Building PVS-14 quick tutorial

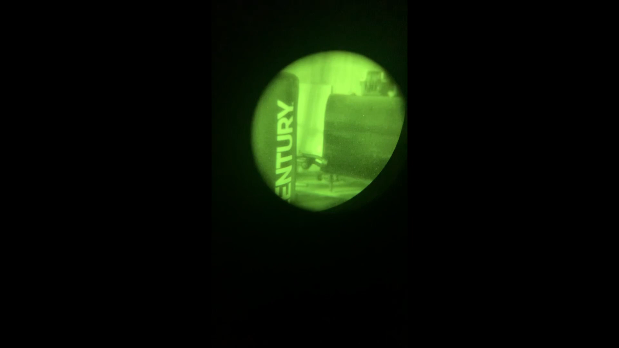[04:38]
oh if i can get it to oh yeah it looks
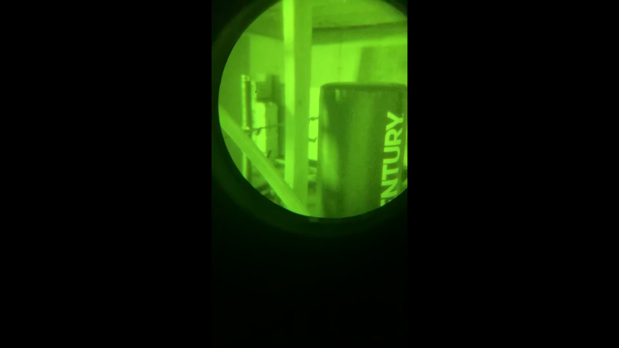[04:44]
much better in person too it's just i'm trying to get my phone to focus on it but uh i
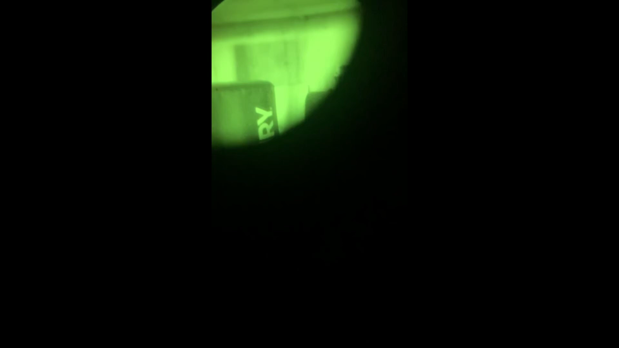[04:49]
might try to get go probably try to focus it here there we go i also haven't focused the rings at all yet
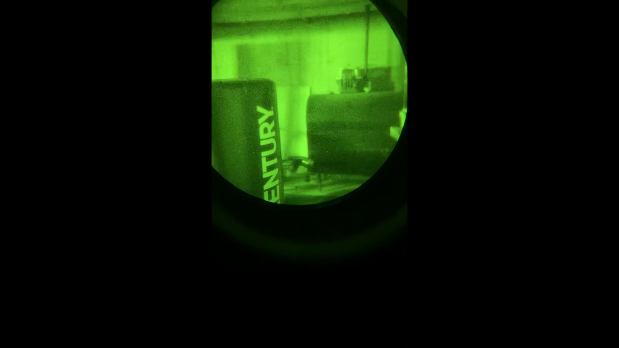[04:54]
but again there i do not have infrared